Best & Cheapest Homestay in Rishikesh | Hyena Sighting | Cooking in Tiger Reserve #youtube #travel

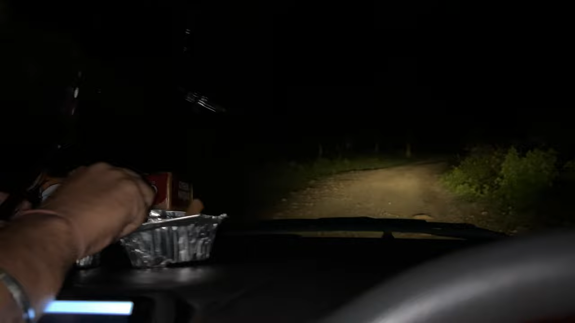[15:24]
क्या हुआ? गिर गया था। सो मिस्टर सुनील, हाउ इज़ द एक्सपीरियंस? बहुत बढ़िया, मजा आया सुनील जी? रात में हम जंगल में ड्राइव कर रहे हैं, देख लो भाई,